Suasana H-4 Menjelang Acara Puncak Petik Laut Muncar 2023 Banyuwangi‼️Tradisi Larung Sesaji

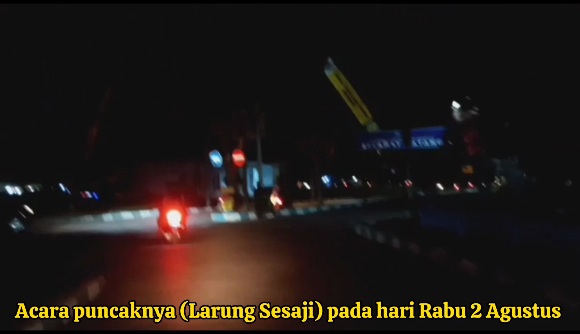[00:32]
Nah, ini suasananya seperti ini ya, ramai sekali pengunjungnya ya. Ini kalau sudah hari hanya berjubel sekali ini. Ini malam minggu jadi juga sangat ramai sekali. Ini untuk parkir mobilnya di sini.